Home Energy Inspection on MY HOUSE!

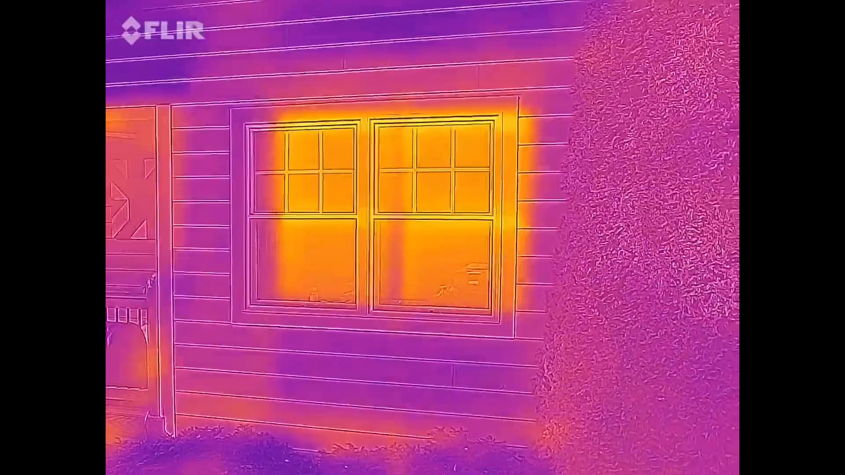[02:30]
Heat loss through the windows and I can see also above the window over here where the header is and here's kind of a weird thing.
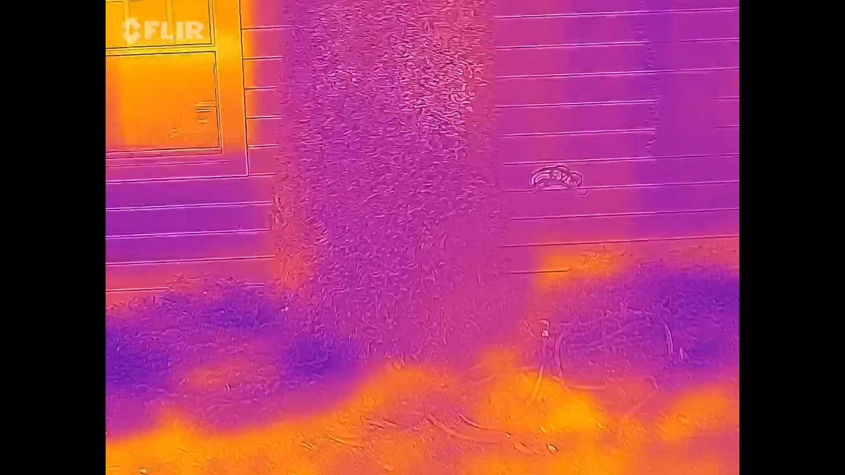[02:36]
The major other heat loss area is of course studs.
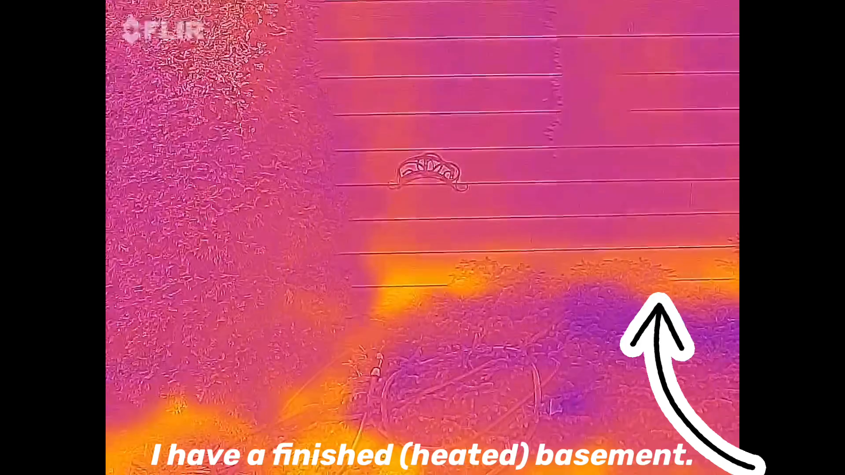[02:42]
I can see those but the floor system down here at the very bottom they must not have insulated that band very well.
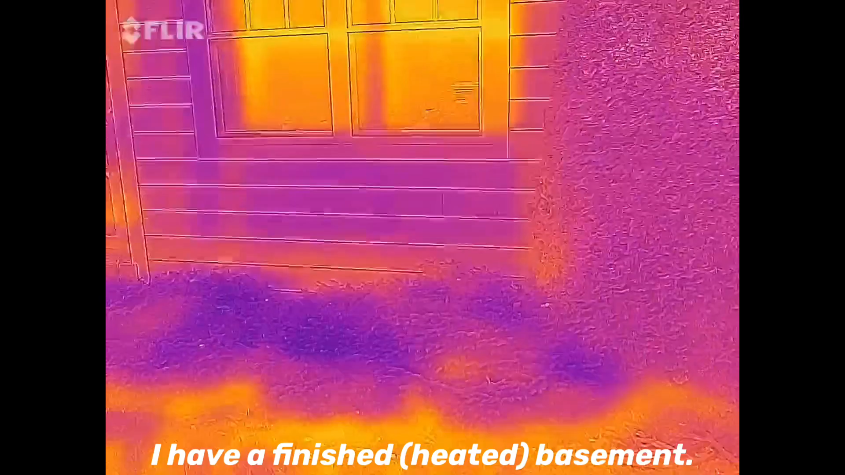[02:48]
So I may be able to get up in the drop ceiling and check that out. Now I'm on the front side of the house and let's see if we can find anything over here that's interesting.
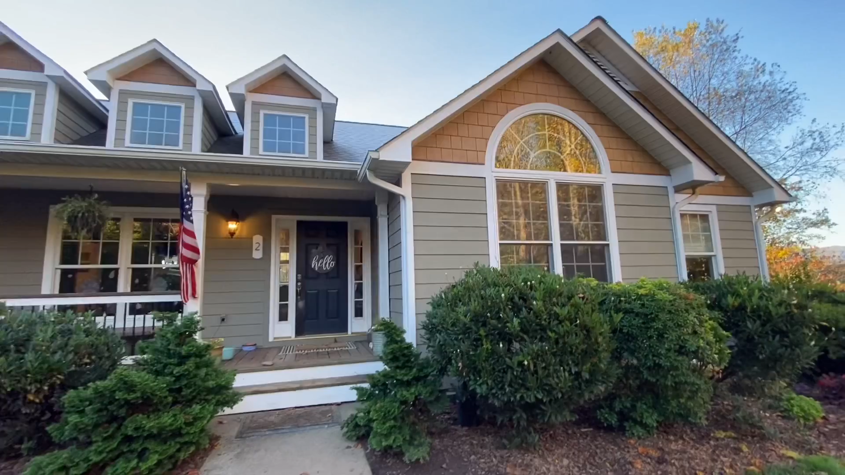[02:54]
These are the major culprit.
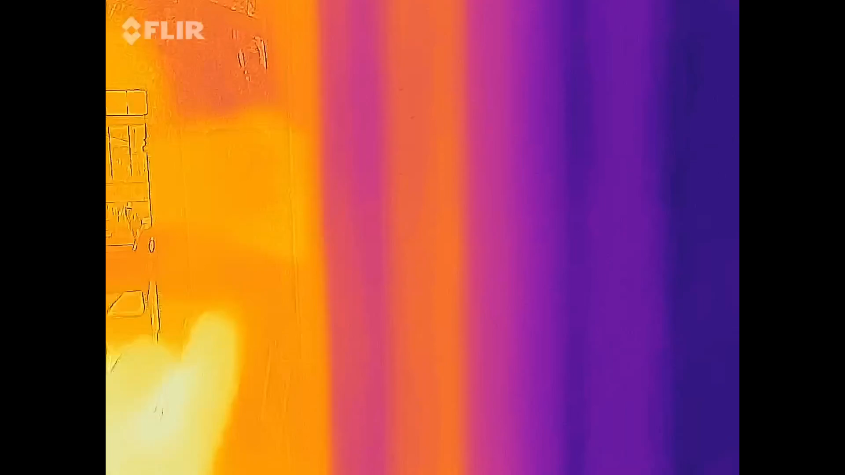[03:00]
These are the side lights of my door. They're a huge heat loss. Let's walk down this wall here.
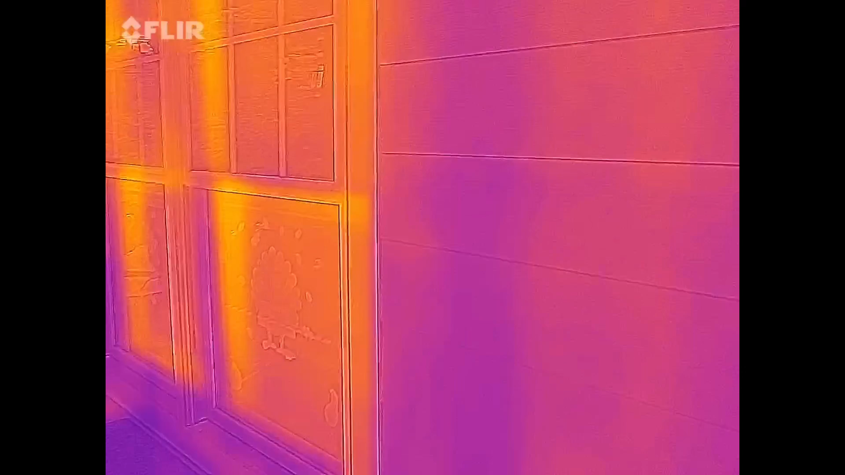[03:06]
We can see studs very clearly. Okay right here. This is a really good one.
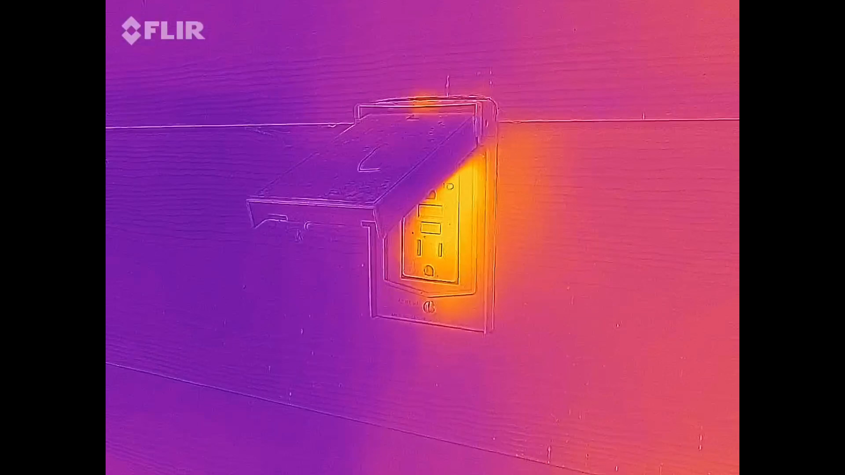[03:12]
It's what we're doing at 120 Main Street. Look at the heat loss through this outside receptacle. Big time. So that shows me they didn't do anything extra to make sure that these were air sealed and hot air is just getting out of my house.
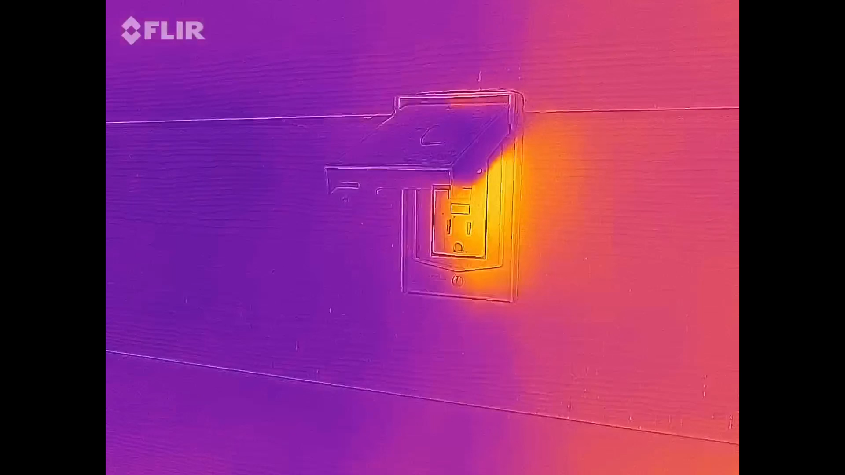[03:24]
So that's a bummer.
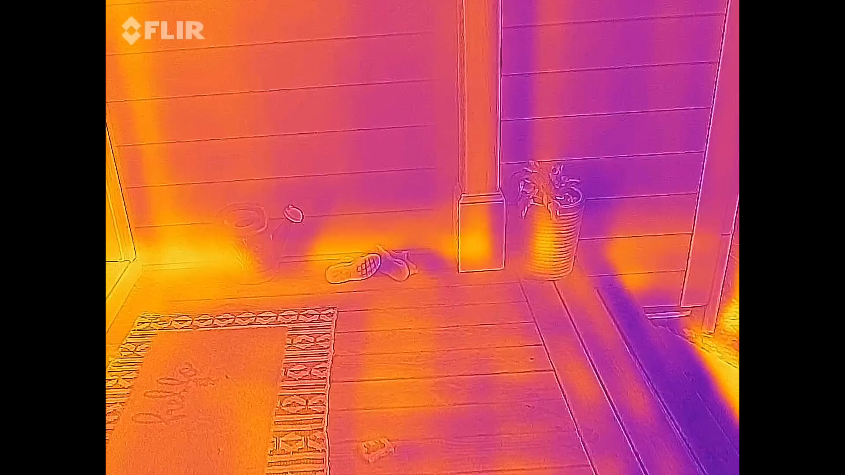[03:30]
Over here by the front door as well. Major heat loss at the floor system again. Okay this is really interesting and it may not seem like it at first.
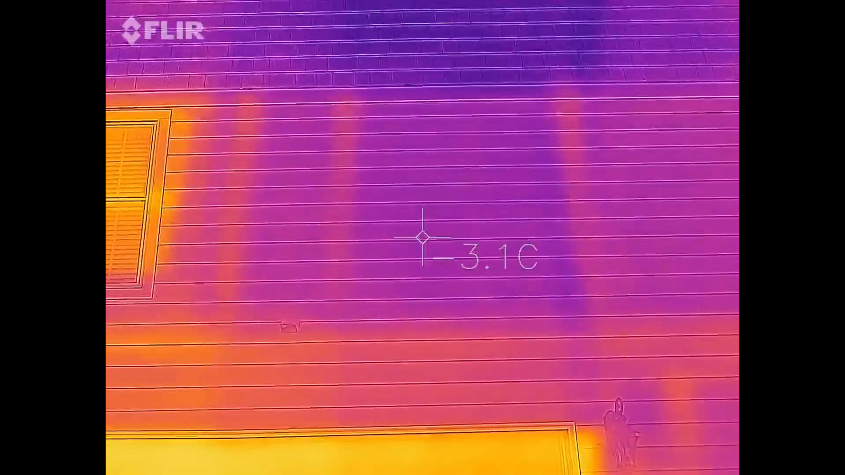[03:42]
Let me switch modes here.
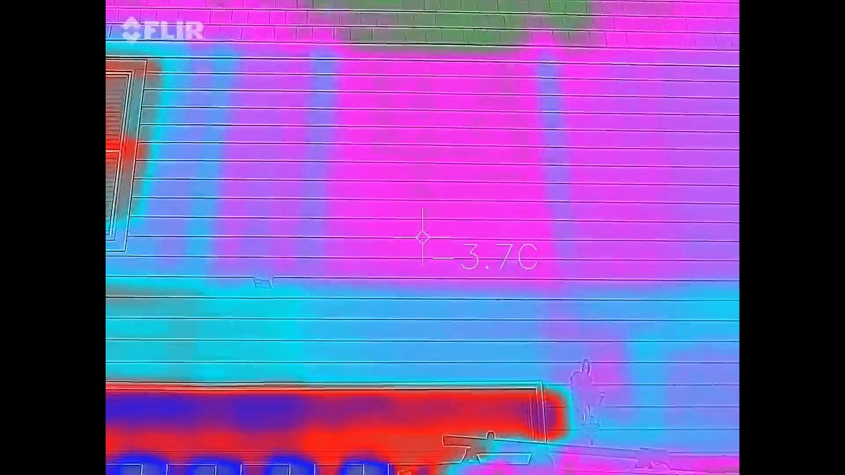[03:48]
Okay you can see it better there. So these three vertical lines are the three wall partitions
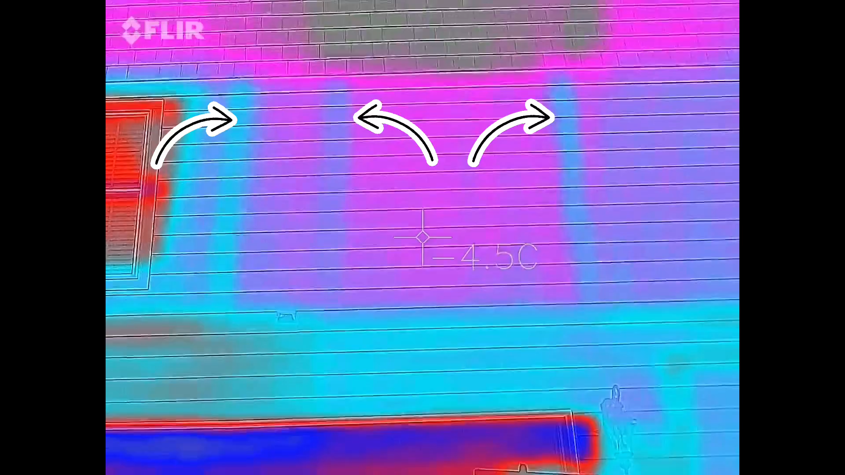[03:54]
where I have interior walls running perpendicular to this outside wall and you can see how they're not insulated basically.
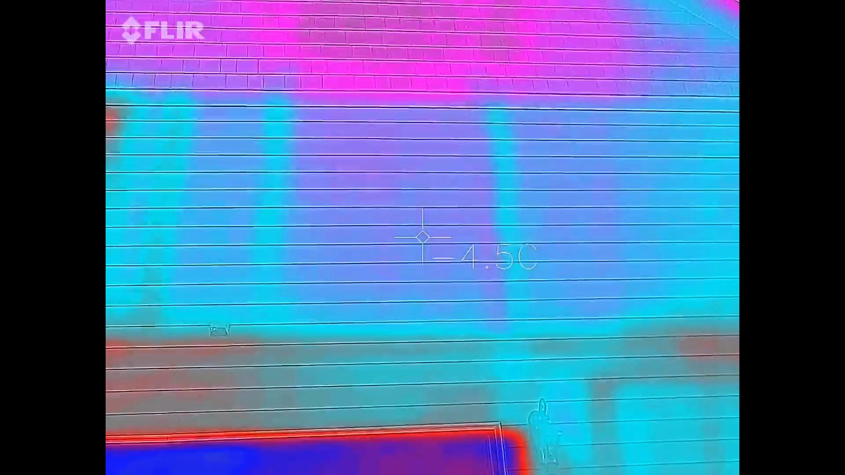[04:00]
Those are because I know my house. I know that's two closet walls and my master bedroom wall and that's a pretty big heat loss.
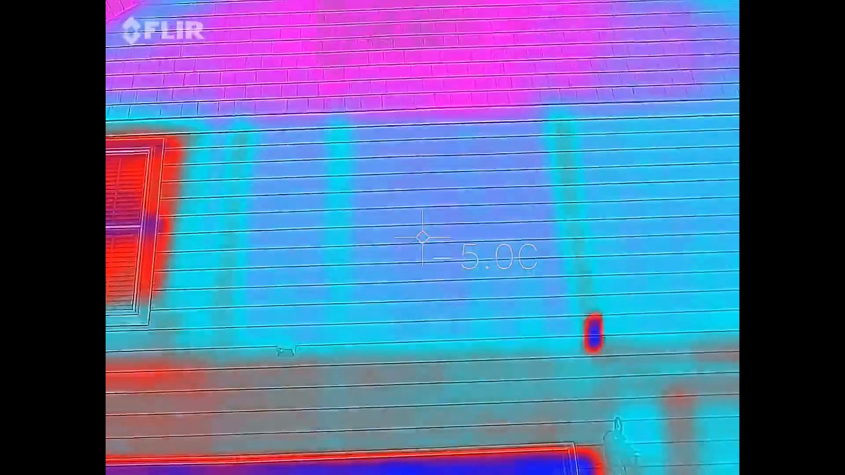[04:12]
On screen: spot -5.0°C
So that's interesting. Pretty cool. Okay now here's a look at the whole house and you can see where the sun is hitting. That's the bright dots. You can also see the windows and you can see where the roof is still shaded. I'll flip over and you can actually see that there's still ice on all the shady spots.
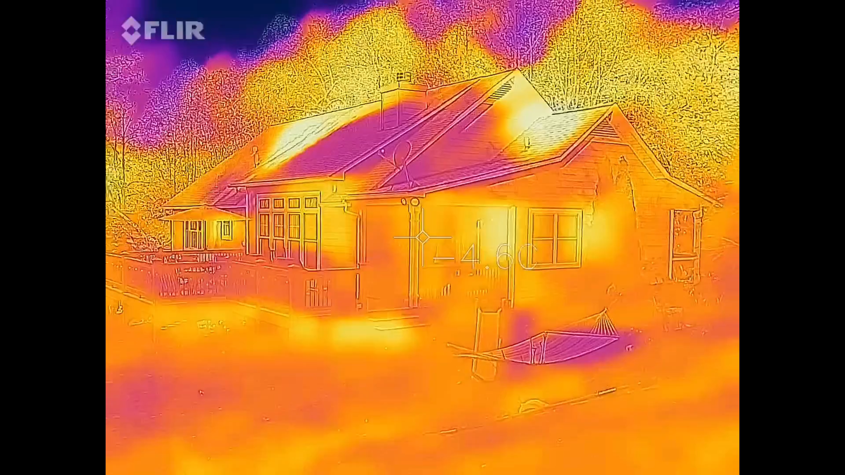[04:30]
So the sun is a major helper. Here's that same perspective with our regular camera. You can see the sun hitting and surprise surprise frost melting.
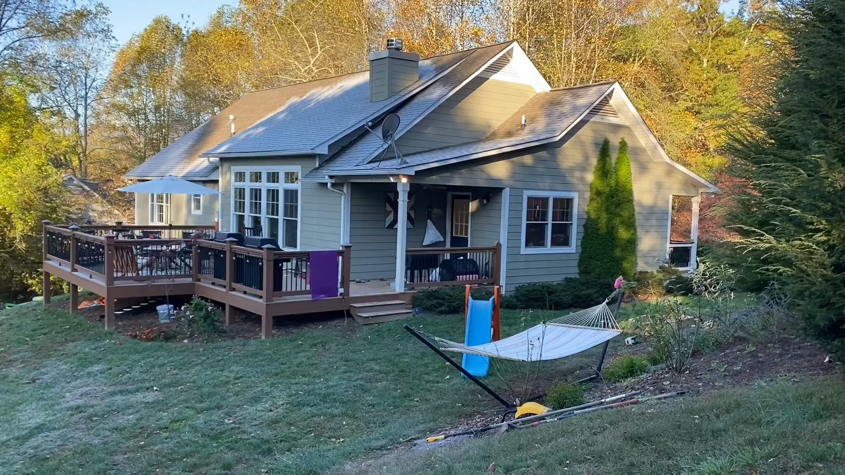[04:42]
I'm inside now and I finally figured out how to adjust. Look at that.
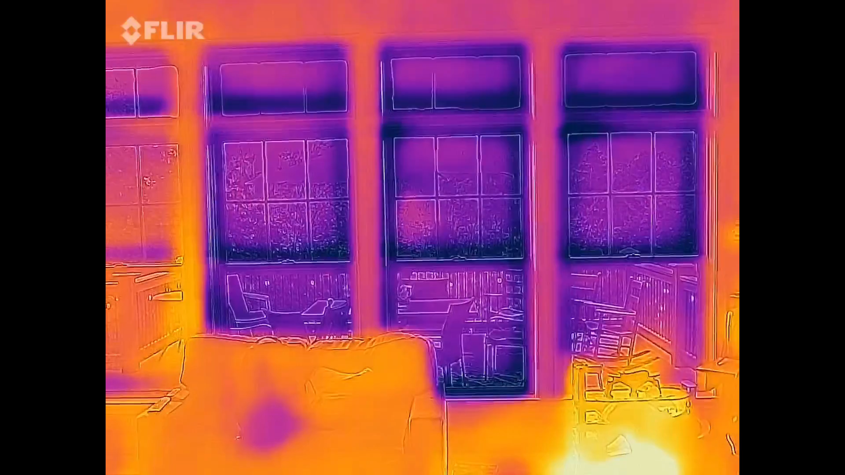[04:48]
Now it lines up perfect. Sorry about that. Okay right along the joint of the ceiling and the wall everywhere.
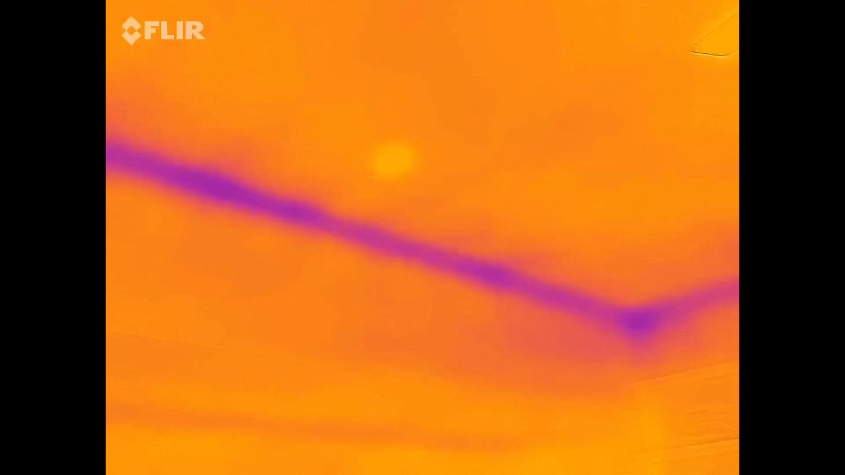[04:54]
Ooh
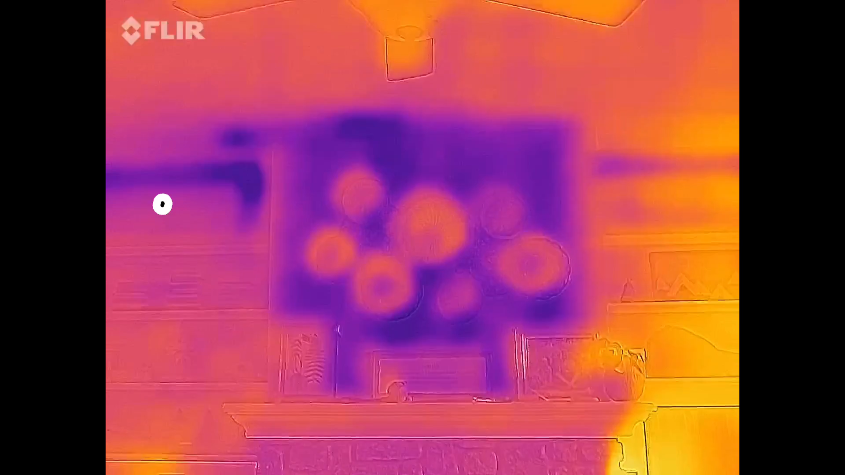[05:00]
and my whole chimney flue looks very cold.
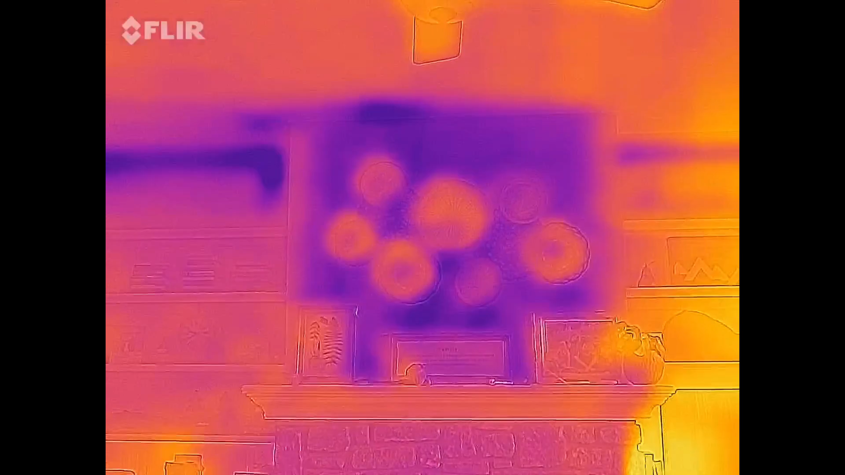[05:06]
That's probably not insulated at all to the outside. Here's my attic access.